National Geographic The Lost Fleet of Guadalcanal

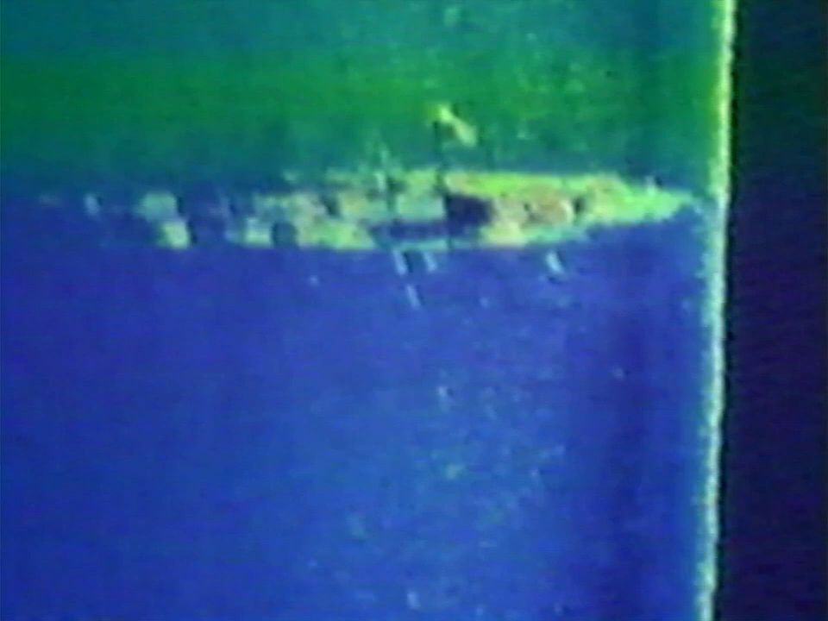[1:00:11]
Yep, we got it. Got it. Look at it. Oh, my God. Look at it. How big now is now it?